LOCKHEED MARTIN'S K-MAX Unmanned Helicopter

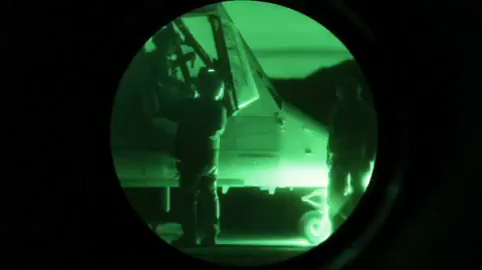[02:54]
The night environment here is very unique in that we have very little light in the area and it highlights
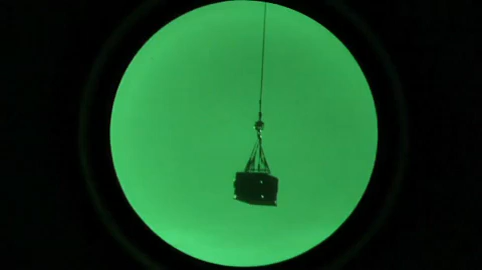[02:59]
our capability to use night vision goggles to precisely position our loads in our aircraft.